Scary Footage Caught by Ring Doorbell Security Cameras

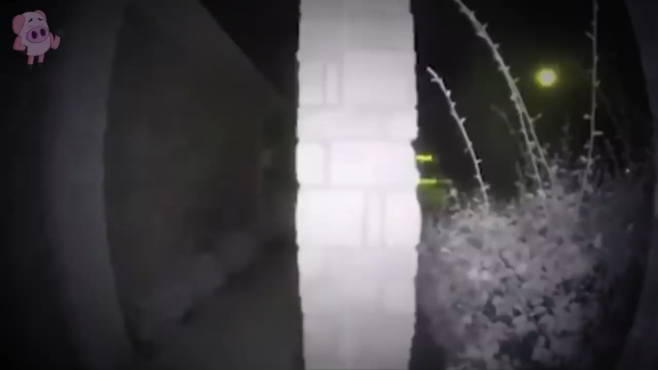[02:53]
On August 24th 2018 in a Sunrise Ranch neighborhood in Montgomery,
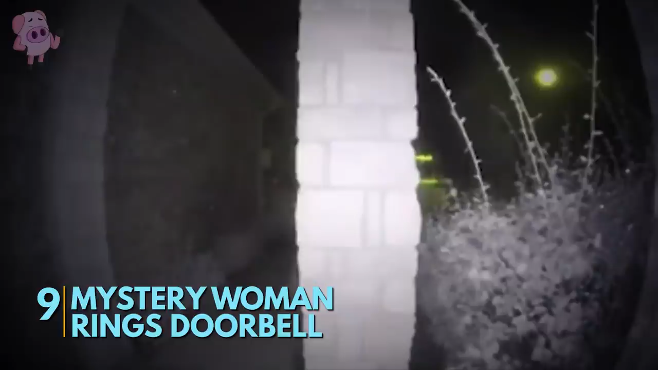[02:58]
Texas a partially undressed woman rang several doorbells in the middle of the night.
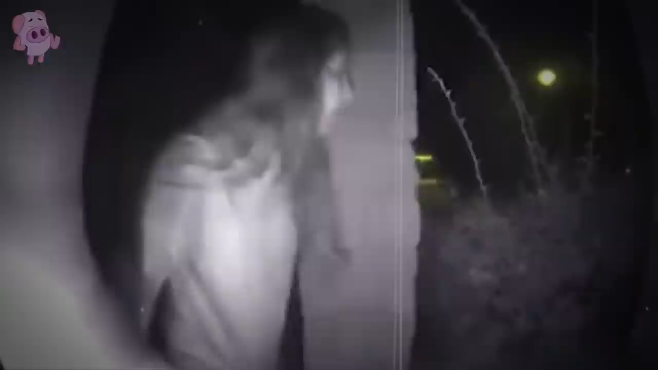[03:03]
A frightened resident called police saying that a woman wearing what looked like restraints with no shoes on was ringing their doorbell late in the evening. The footage went viral making national news. At first no one was able to identify the woman as police searches intensified.
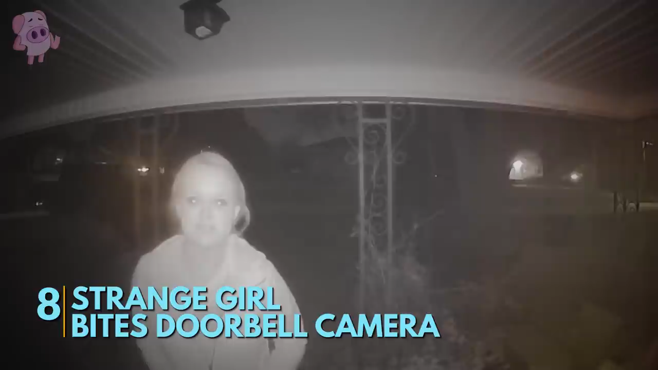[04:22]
She approaches the doorbell camera but is startled by a passing car.
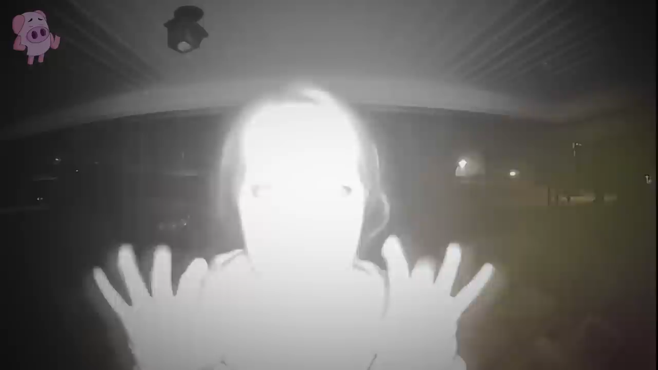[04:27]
She tries to act naturally so as not to draw attention to herself.
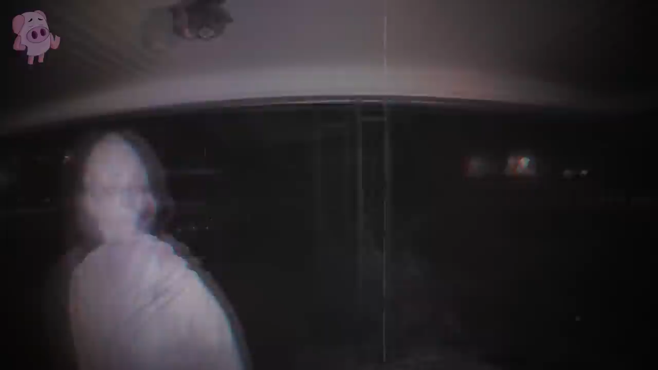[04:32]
Once the car passes she once again approaches the camera. This time however she tries biting it.
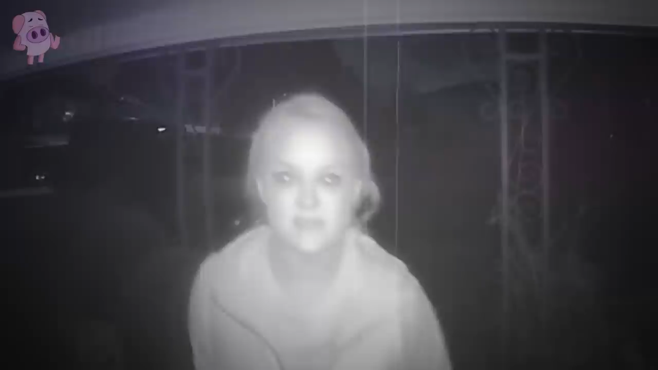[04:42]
While this footage may be nothing more than a strange friend coming to visit, if I saw someone trying to bite my doorbell camera I'd think twice before letting them in.
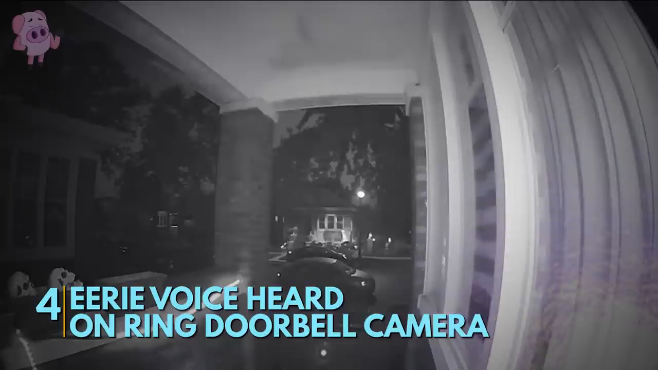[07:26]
This is an unsettling little clip that got some attention in October 2017. The uploader claims their doorbell camera app notified them of a visitor.
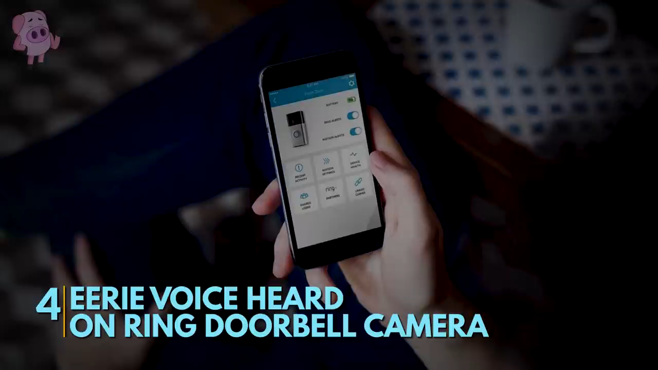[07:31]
When they checked the footage, they couldn't see anyone at the door. However, a demonic sounding voice could be heard mumbling something into the microphone.
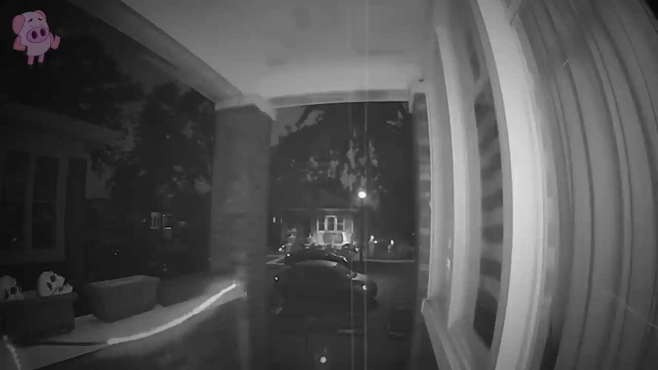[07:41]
Some viewers were quick to say it was a poltergeist making contact.